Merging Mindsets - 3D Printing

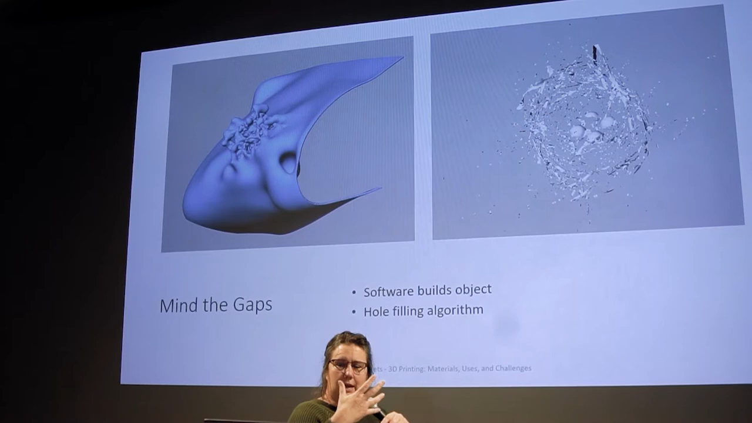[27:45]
So that, this is the 3D scan of a bird's nest and it was pretty much,
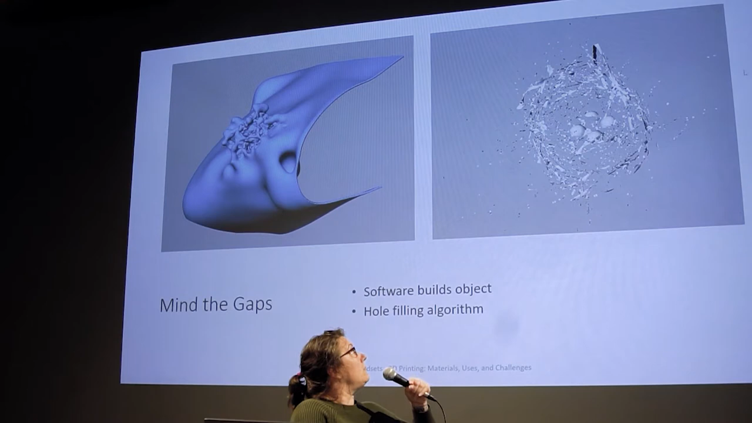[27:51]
you know, like a pretty failed, failed scan.
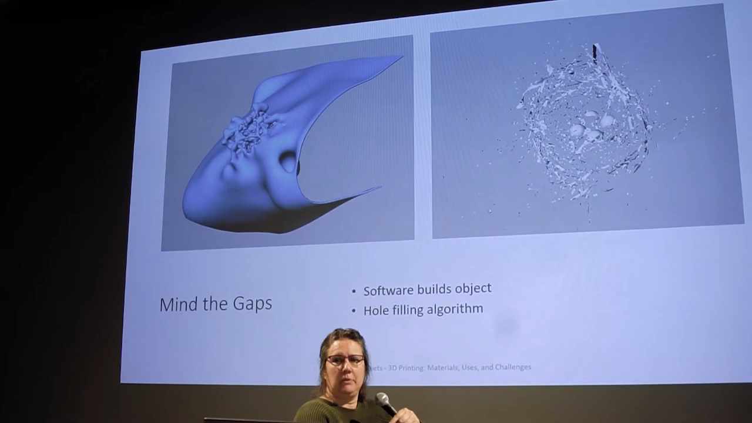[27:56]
And then the softwares that they use, that are used for these, this process is that it, it, there's algorithms that will try to build the object for you.